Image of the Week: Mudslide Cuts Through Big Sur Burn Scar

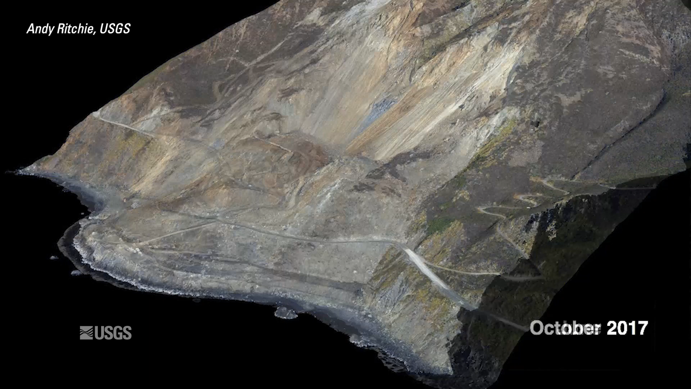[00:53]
The Mud Creek landslide dumps 6 million cubic yards of debris, burying a quarter-mile of State Highway 1.